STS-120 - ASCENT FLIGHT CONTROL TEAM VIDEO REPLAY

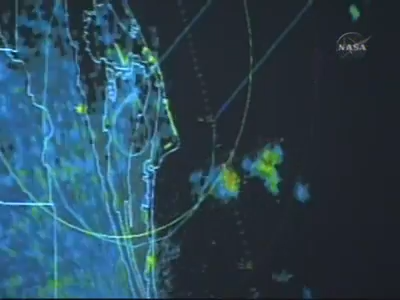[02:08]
That one shower keeps developing a little bit farther to the east, but right now it is... OTC, TBC...